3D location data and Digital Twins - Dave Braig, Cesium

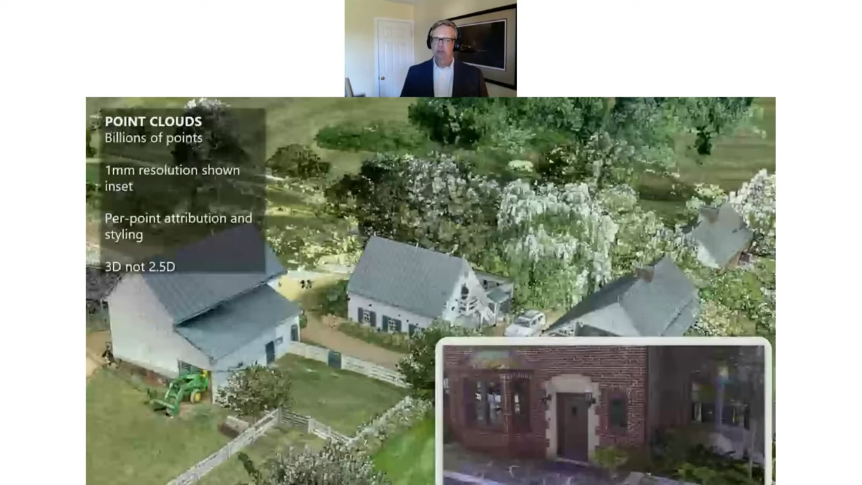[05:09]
Point clouds and LiDAR have been available for a long time, but only now are we really being able to start to manage these large data sets efficiently enough to incorporate them into visualization and analysis. And we can go inside of buildings now with BIM and CAD models.
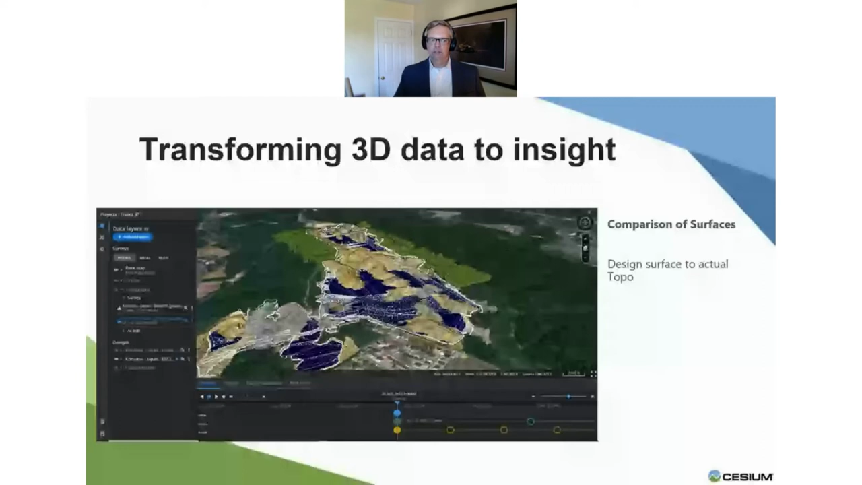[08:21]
We can perform basic measurements like cut and fill, area measurements, and 3D cross sections. And as new data is collected, we can compare this new information where we are now against the design, where we want to be, to inform decisions to improve the overall performance of the project. As the site progresses, the 3D data can be used to determine cut and fill locations and volumes to help balance a site. Pulling together the latest UAS collects, I can begin to compare my progress in real time at the site level or individual work areas within inside of the site. Now, cut and fill is altogether not a new technology.
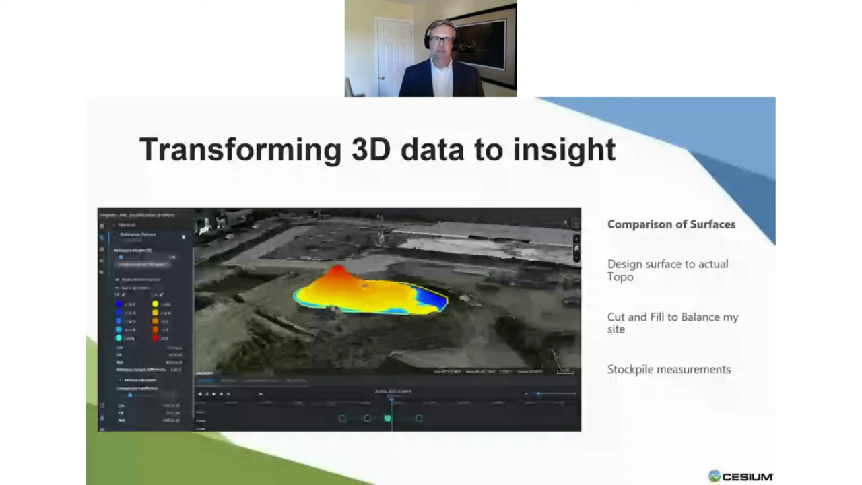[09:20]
As another example, I could use the 3D data to perform stockpile measurements. Again, not inherently new, but in many cases, this is still performed manually on site, requiring surveyors to visit the site and perform traditional surveys, which take time to capture and generate results from. Also, having the surveyors on site can introduce safety hazards as they walk around the site performing the survey. I can begin to mitigate the risk and reduce the turnaround time with a simplified digital approach. And I can continue to evolve my understanding of my project site as more data is collected and integrated with my previous data.
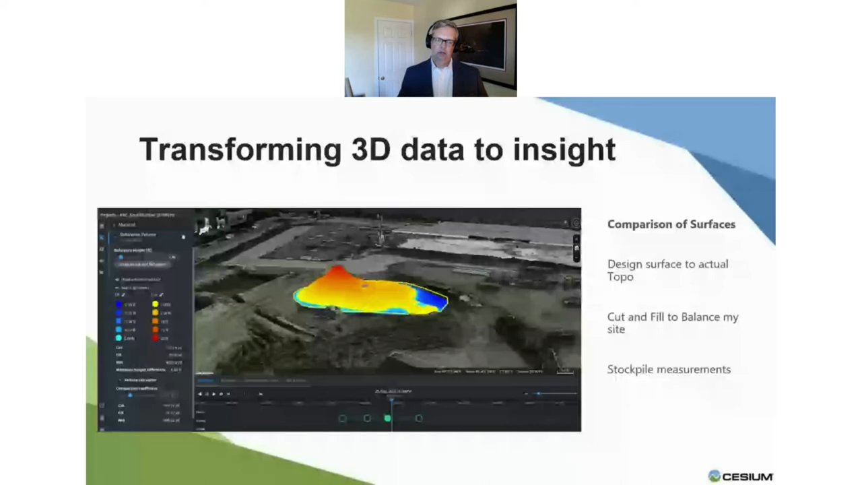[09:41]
So it becomes a living representation of my project site. The ability to incorporate frequent updates, daily or even hourly, as built information from GPS-enabled construction vehicles provides a complete up-to-date digital twin of the earthwork site. The ability to consume and display the varying types of data and formats offers insight into the overall progress of the site,
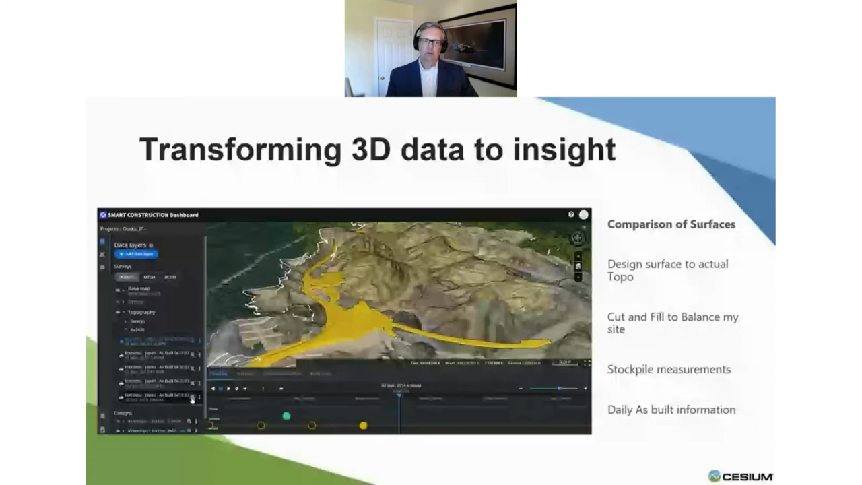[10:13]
I can help determine project changes or areas falling behind or areas where I need to reposition my resources. The granularity and frequency of the as-built information provides a level of detail greater than the site-wide approaches we had just looked at.